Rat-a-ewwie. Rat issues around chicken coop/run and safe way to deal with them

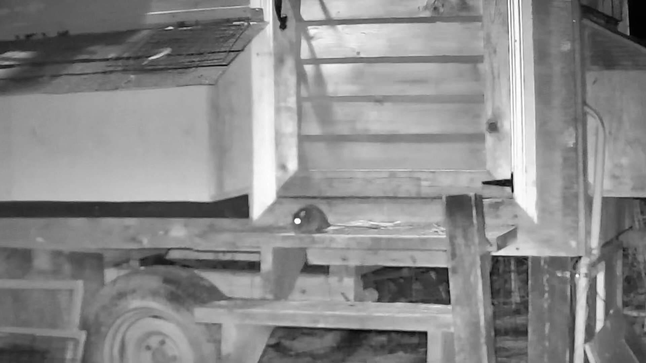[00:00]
Yesterday and the day before, I spotted a rat in and around the chicken run. I decided to spend about an hour yesterday sitting out waiting for it to come back, and I managed to hit that one rat with an air rifle pellet for a clean kill.
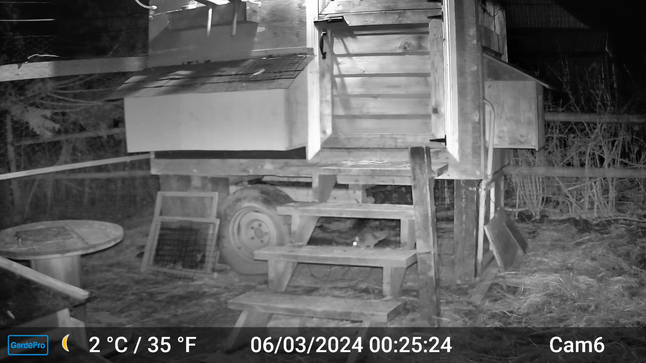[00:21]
I decided I would leave a trail camera out just to watch to see if there were any more around. There's at least one more rat that seems to feel very comfortable around the coop. We've had problems with them before. You can see where this rat is now. The trim is missing because another rat chewed through there and started to chew on the cedar door that I made. Currently, there's wire mesh underneath and above where the trim was to prevent rats from chewing through.